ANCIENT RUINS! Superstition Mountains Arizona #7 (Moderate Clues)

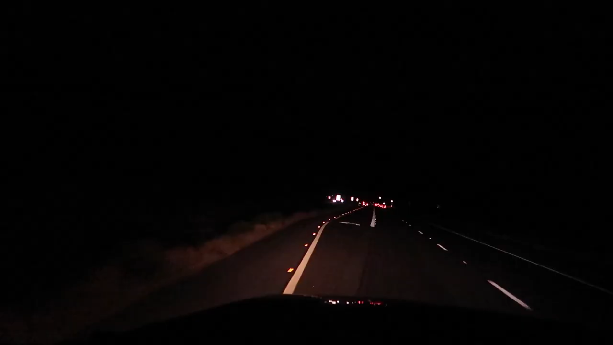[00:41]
We're heading east down Highway 60, just east of Florence Junction. We're gonna hang a left and turn off a Highway 60 and head north into the Superstition Mountains.
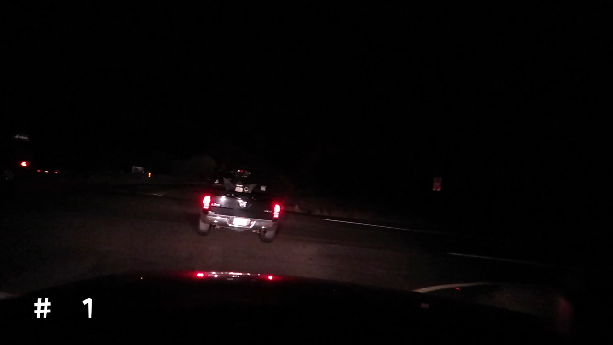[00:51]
So after we've turned north off of Highway 60, now we take a ride off the pavement and onto the dirt. There we go. There we go. Need to turn and head up to the trailhead.